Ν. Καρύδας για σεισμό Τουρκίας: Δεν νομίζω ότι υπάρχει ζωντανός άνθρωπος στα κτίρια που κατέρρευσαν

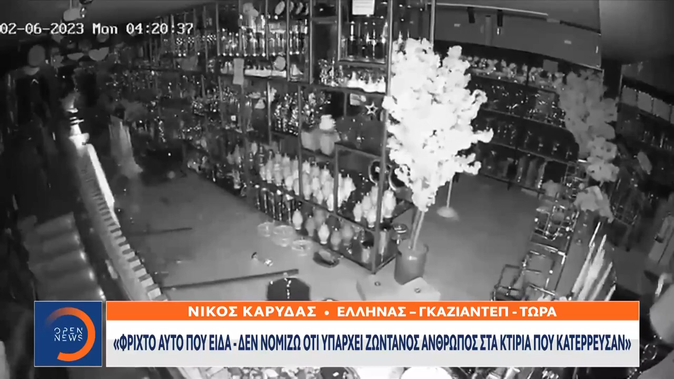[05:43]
Εδώ παρακολουθούμε από κάμερα το κτίριο, το εσωτερικό ενός καταστήματος, πώς σπάνε τα πάντα. Νωρίτερα βλέπαμε τον κόσμο πανικόβλητο να τρέχει, τους διασώστες να προσπαθούν να απεγκλωβίσουν όσοι είναι εγκλωβισμένοι ακόμα εδώ και τόσες ώρες στα χαλάσματα.